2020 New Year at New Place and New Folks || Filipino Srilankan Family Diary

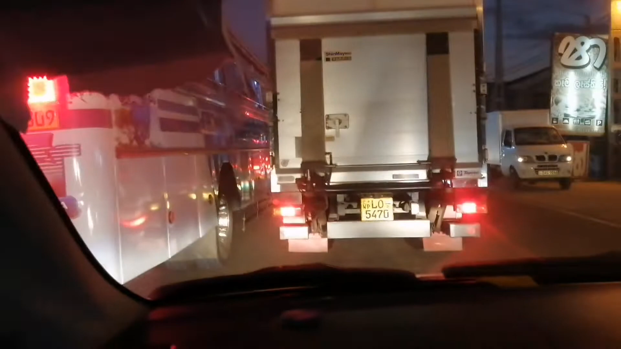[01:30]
That bus came out beep, from beep, nowhere, Ani. Beep, beep. Traffic, too much traffic. See that bus.